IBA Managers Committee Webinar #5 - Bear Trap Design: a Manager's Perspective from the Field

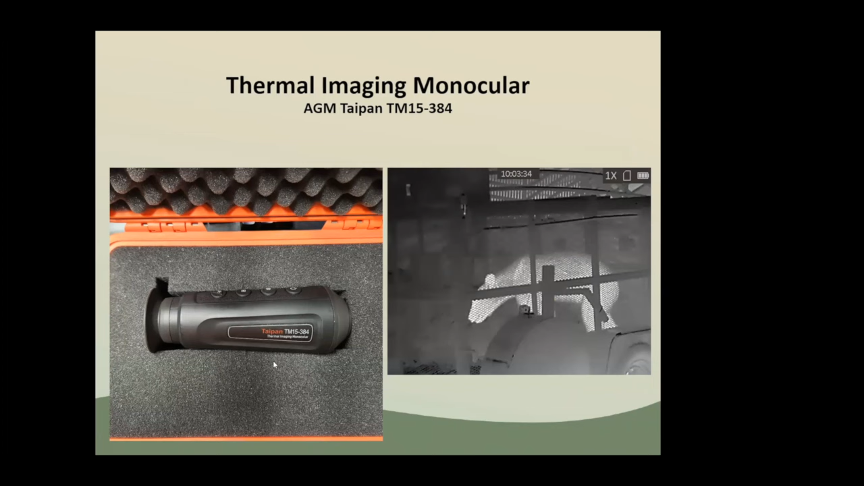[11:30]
And you can, you know, these black bears here in Florida look like polar bears in, uh, when you're looking through them. Um, and then, so this was just actually a couple of nights ago, we have a female, you can see caught in one trap in this yearling,
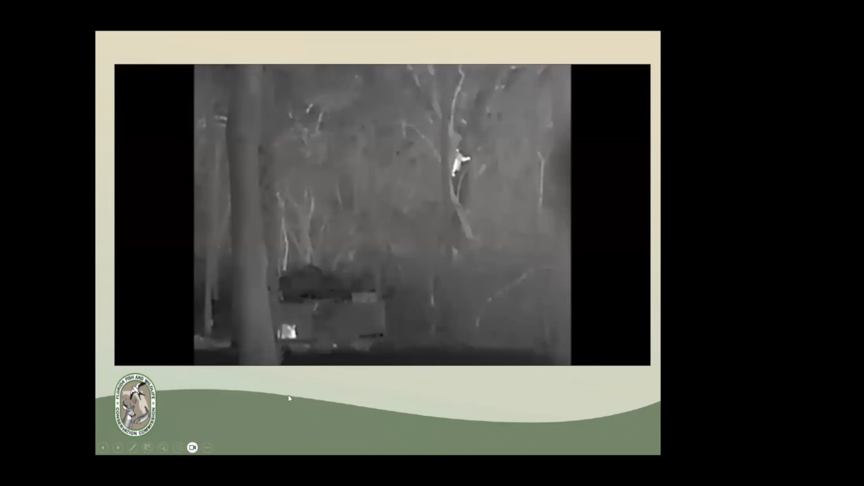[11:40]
um, who is, uh, basically just wouldn't come near us, wouldn't come near the trap. Uh, and I sat patiently,
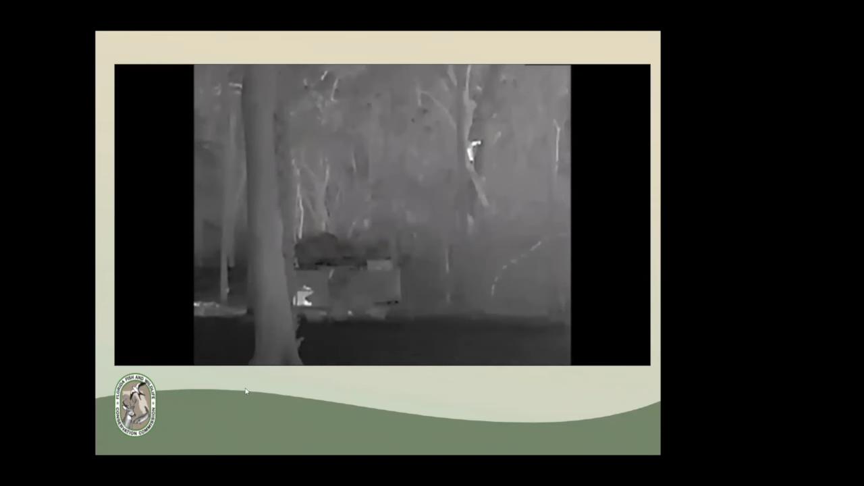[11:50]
um, being torn up by mosquitoes in a corner, uh,
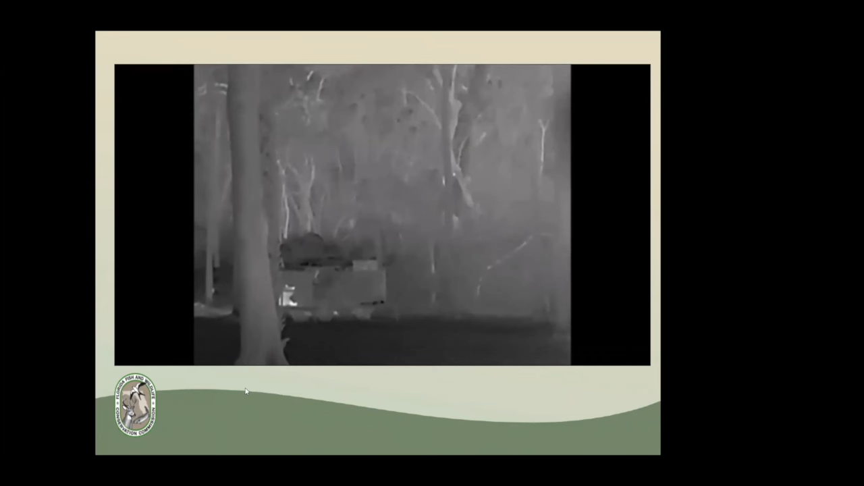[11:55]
watching through this, um, infrared device.
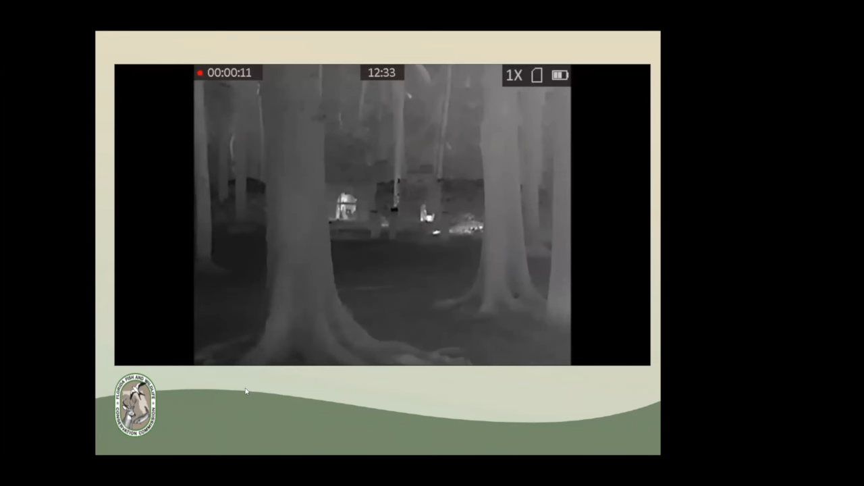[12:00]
And then as the bear got close to the front, I went ahead and triggered the trap and you can see, uh, and this is like a, yeah, it's one almost, it's 1230 at night. So you can see that the door shut and you, we have mom and the yearling, um, uh, cub of last year. So I'm a yearling now, uh, captured. So, um, again, one of the benefits of the Cambrian trap for us is when we're trying to catch family groups and that sort of thing, being able to see through it,